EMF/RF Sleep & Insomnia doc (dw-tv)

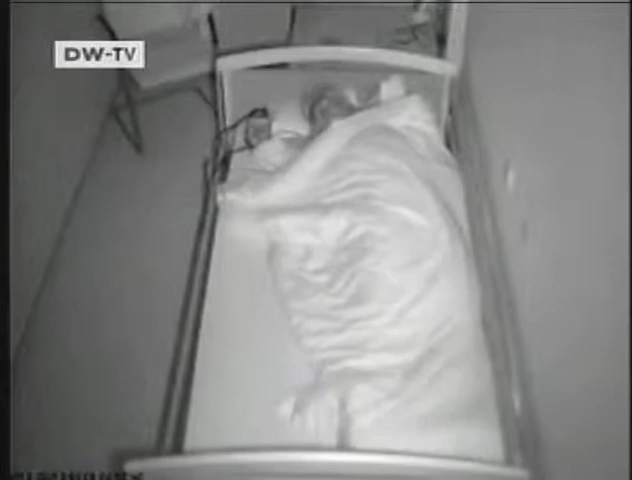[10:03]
Mrs. Barker has not yet fallen asleep. Here you can see the muscles in her chin.
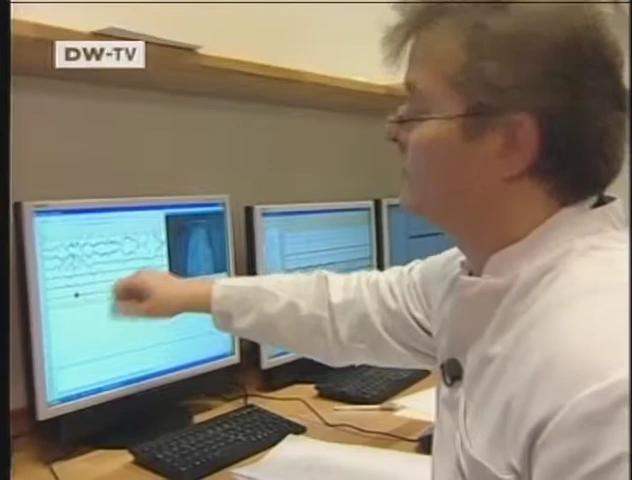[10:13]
There's still some movement there, and there are also disturbances in the brain. That tells us that Mrs.
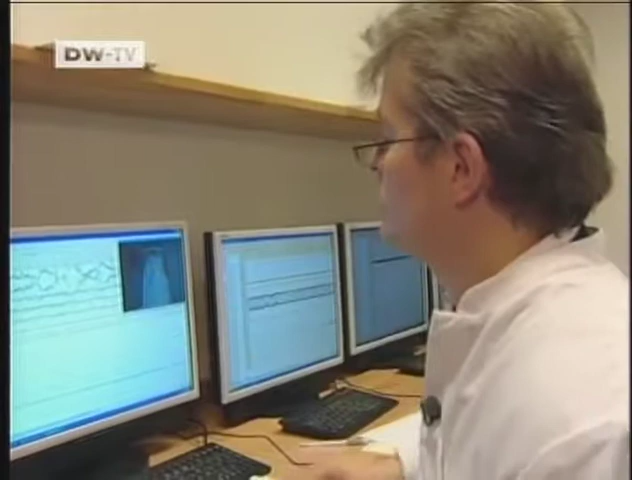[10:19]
Barker still hasn't come to rest.
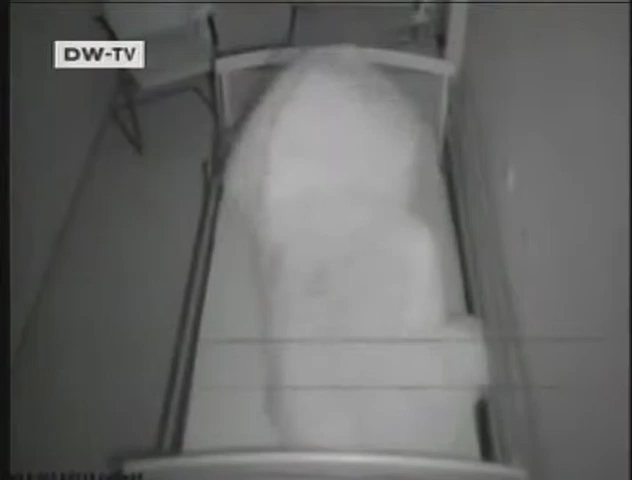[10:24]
Christina Barker tosses around for more than an hour.
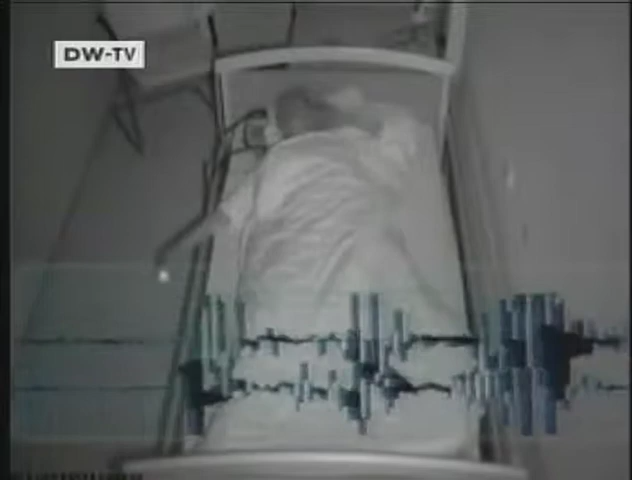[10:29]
Then, her body temperature suddenly drops, an indication that she's fallen asleep.
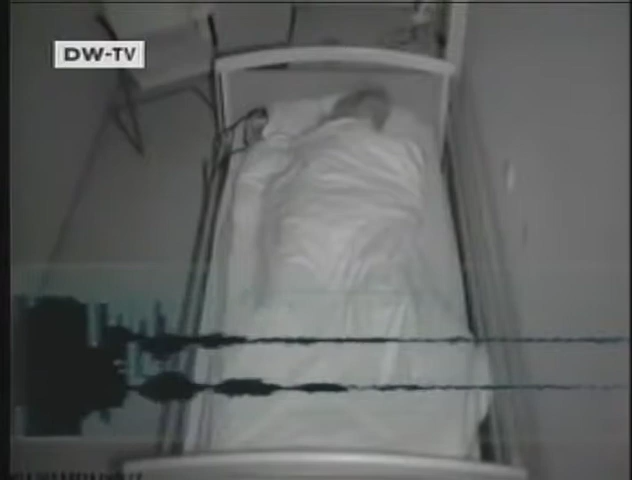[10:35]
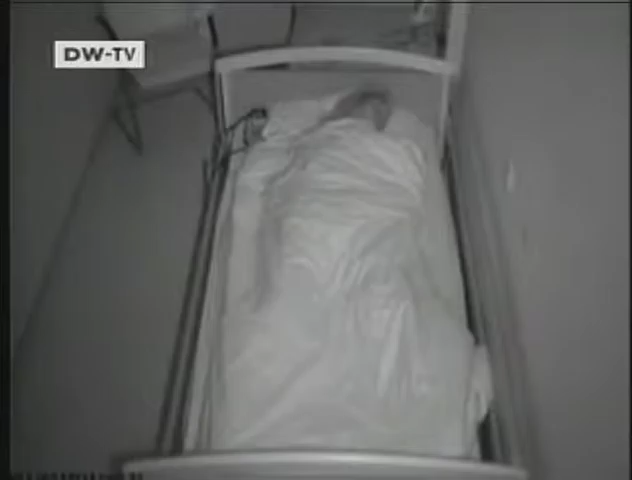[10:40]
Not all waking in the night is abnormal. Here we can see Mrs. Barker's just woken up.